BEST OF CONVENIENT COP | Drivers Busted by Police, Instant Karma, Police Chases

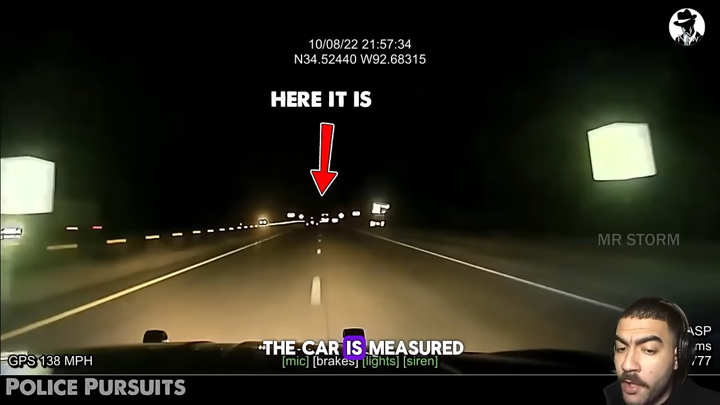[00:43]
The runaway speed of the car is measured by radar, reaching up to 140 miles per hour.
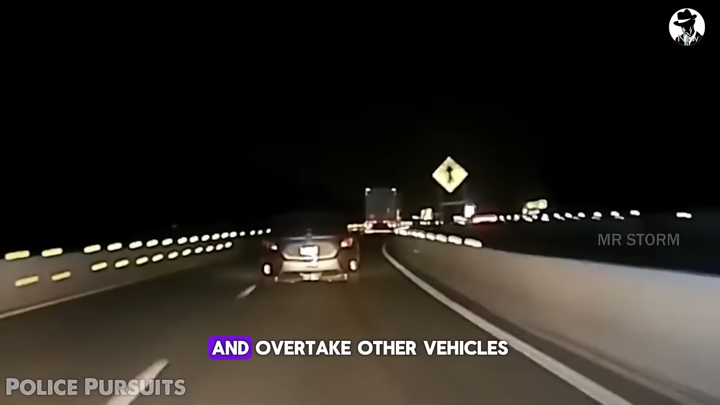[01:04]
When realizing they can't continue overtaking, the suspect swerves into the right lane and continues to flee at high speed.
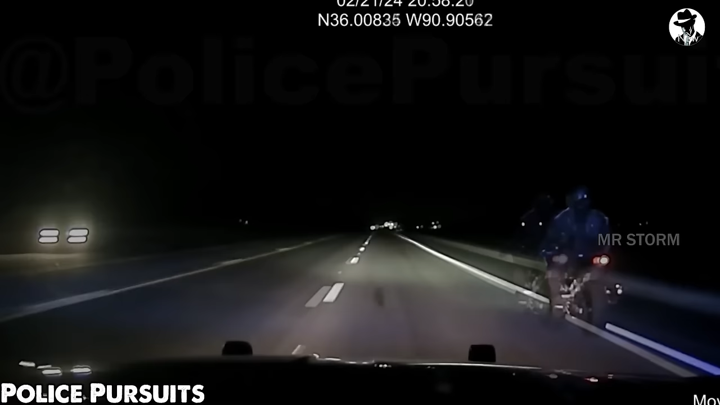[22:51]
The police, using radar, confirm the current speed. The patrol lights and siren activate as the motorbike accelerates to 120 miles per hour. The rider alternates speed, daringly overtaking a truck without signaling.
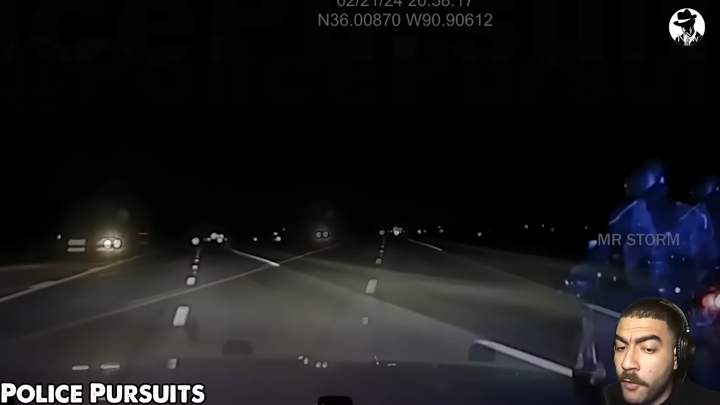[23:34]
Steering, with the right hand, left hand off the handle, tucked into the chest pocket. The police stopped something in this pocket. And we're slowed down to about 30. Upon closing in, the police swiftly approach, resulting in a gentle collision with the motorcycle.